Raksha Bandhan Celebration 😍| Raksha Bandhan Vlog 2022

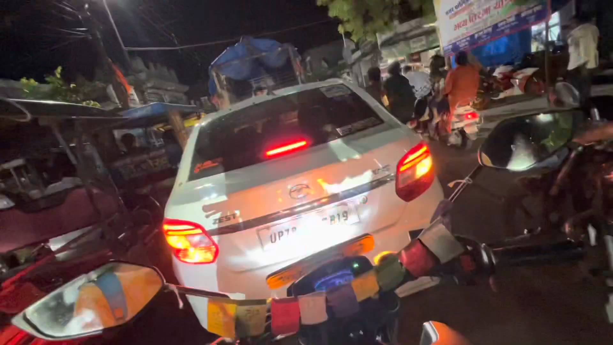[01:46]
तो मिठाई सारी ले ली और इतना भयंकर वाला जाम लगा हुआ है ना भाई, मैं 10 मिनट से ऐसे ही खड़ा हो रखा हूँ। कल रक्षाबंधन है तो सब लोग शॉपिंग वॉपिंग कर रहे हैं।